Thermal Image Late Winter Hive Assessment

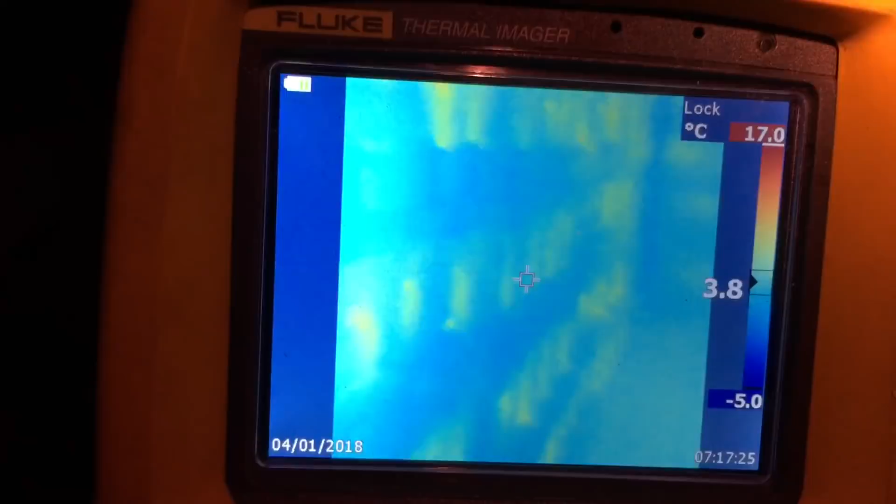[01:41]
On screen: spot 3.8°C, scale top 17.0°C, scale bottom -5.0°C
there's a lot of life in those boxes so these hives even though I can't see much from the bottom they've obviously moved up out
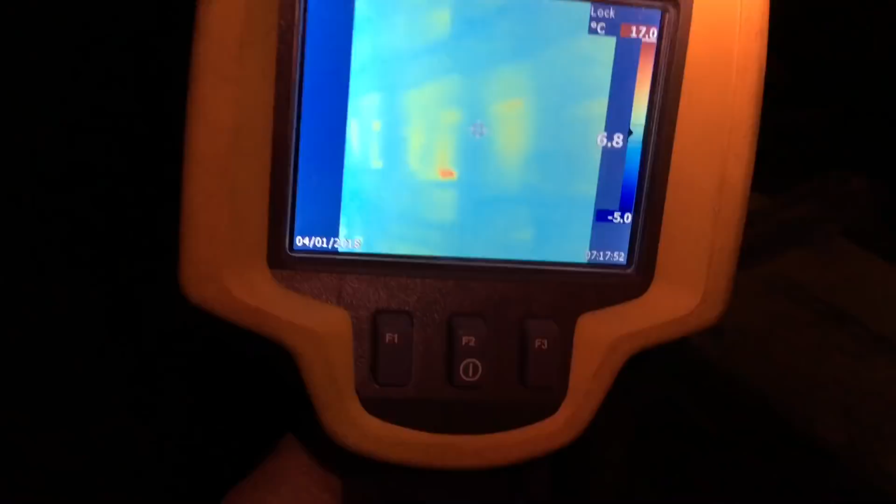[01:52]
On screen: scale top 17.0°C, scale bottom -5.0°C
of sight but there's substantial there's a substantial heat signature being given off these boxes and
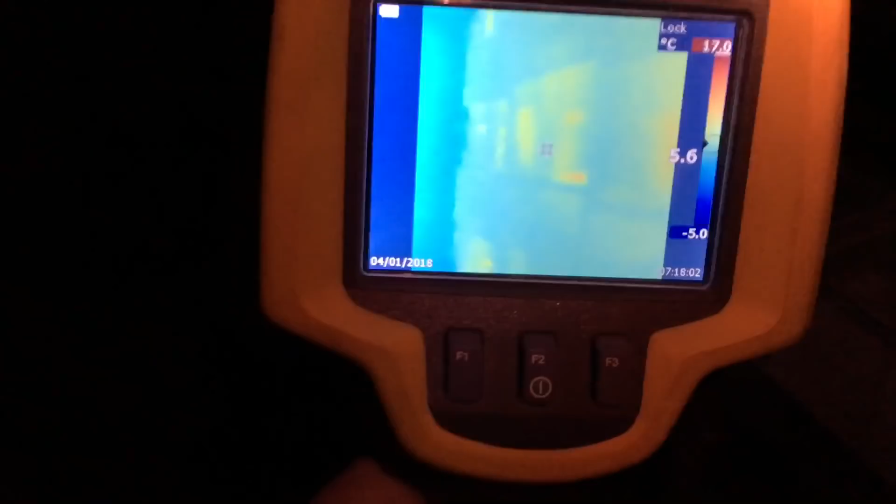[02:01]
On screen: scale top 17.0°C, scale bottom -5.0°C
let's look for
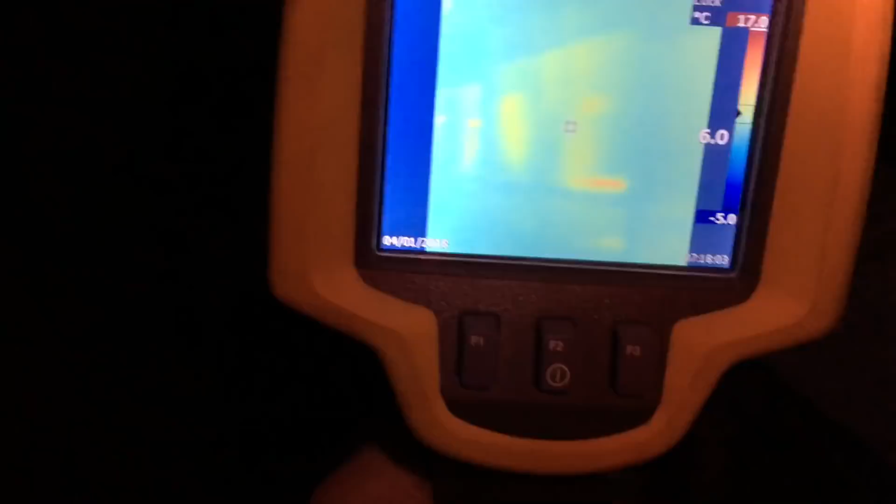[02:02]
a dead one here okay this one here is probably dead as
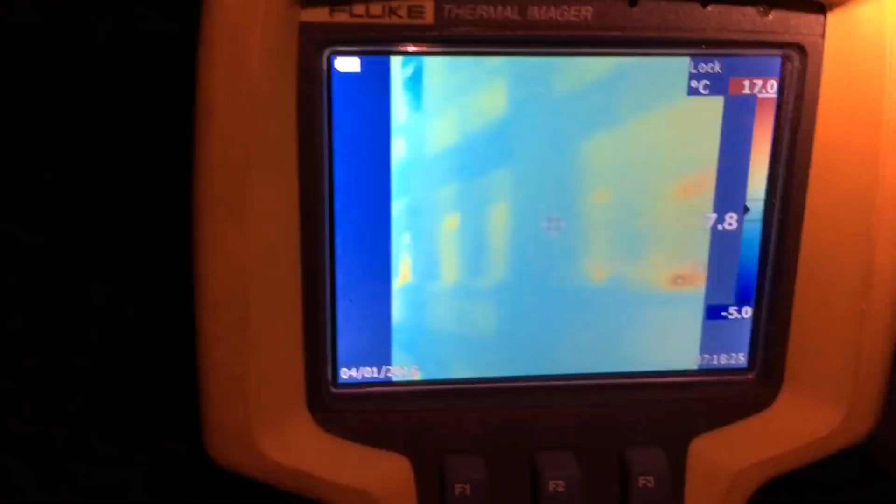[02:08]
On screen: scale top 17.0°C, scale bottom -5.0°C
you can see the heat signature from the hives beside it are quite
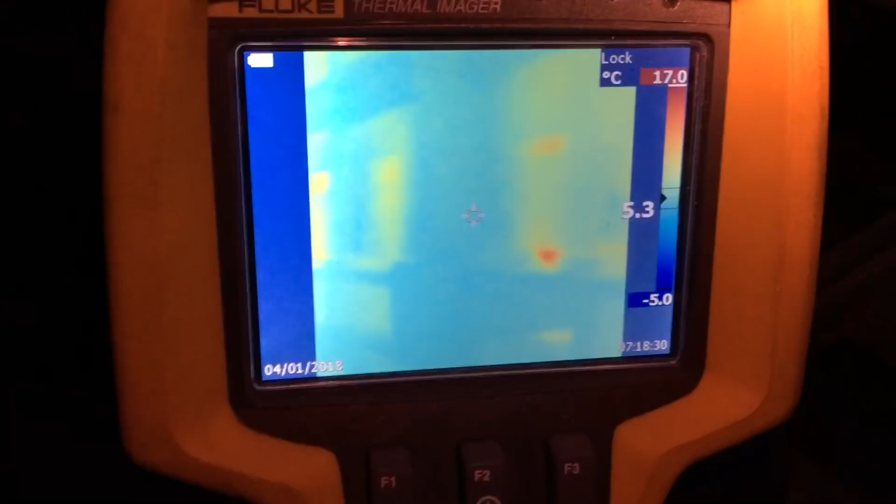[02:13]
On screen: scale top 17.0°C, scale bottom -5.0°C
substantial and this one is showing a blank spot nothing going on inside so that's that's it's two down this row
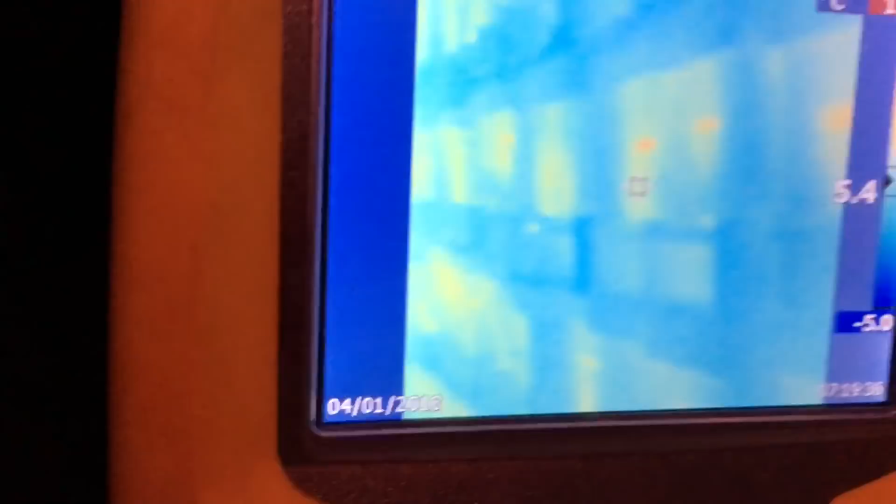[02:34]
so this is the row I was walking down the other day showing
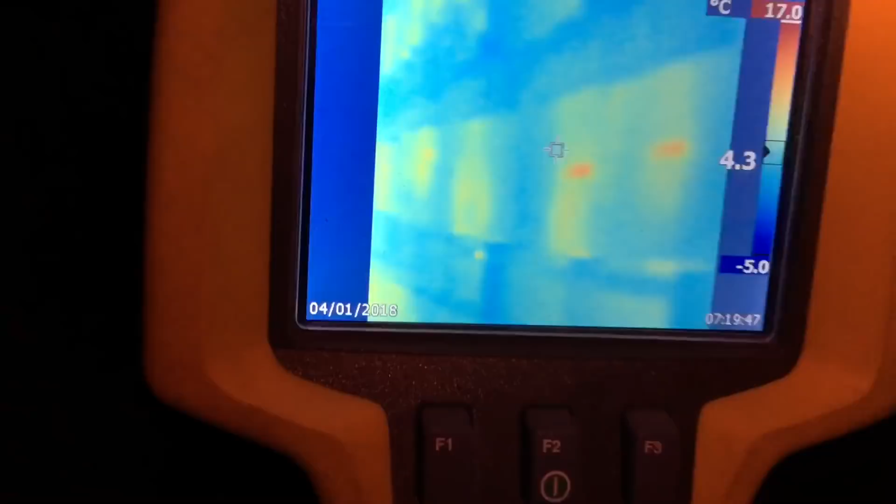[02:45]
On screen: scale top 17.0°C, scale bottom -5.0°C
well-defined heat signatures off most of these boxes so those clusters have definitely moved up out of sight but these clusters look decent actually
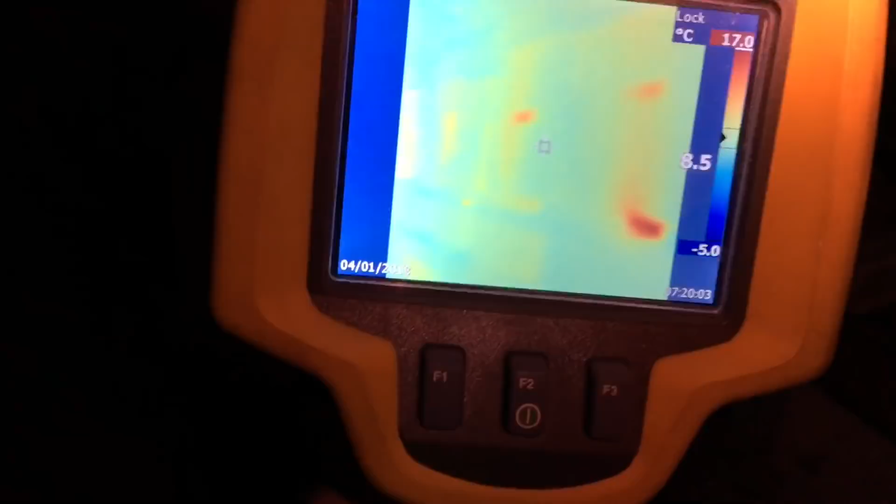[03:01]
On screen: scale top 17.0°C, scale bottom -5.0°C
I'm not finding any blank ones there's one so that hive there is probably dead
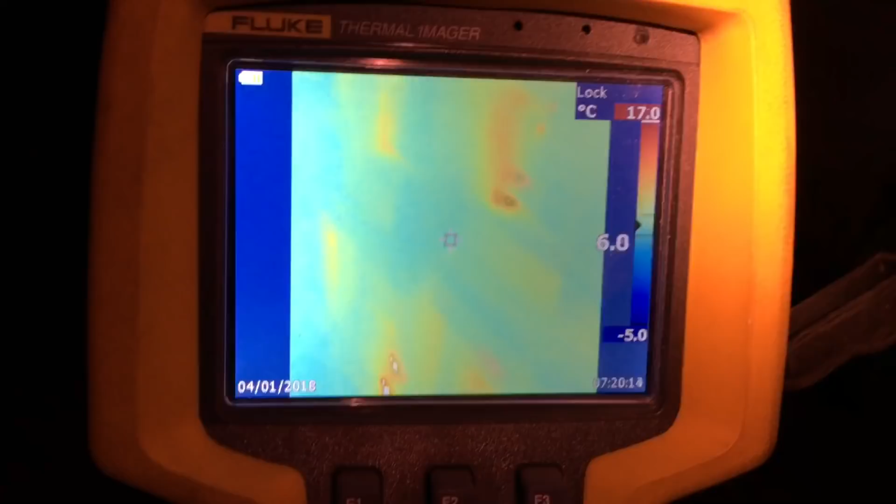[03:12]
On screen: scale top 17.0°C, scale bottom -5.0°C
it's actually quite encouraging I'm glad I got this heat signature gun
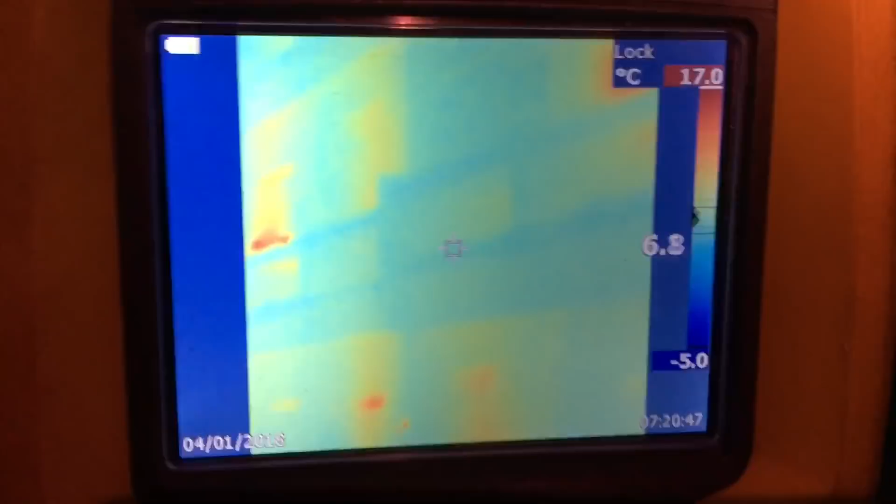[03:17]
On screen: scale top 17.0°C, scale bottom -5.0°C
it's kind of putting my mind at ease a little bit there's one that's probably pretty small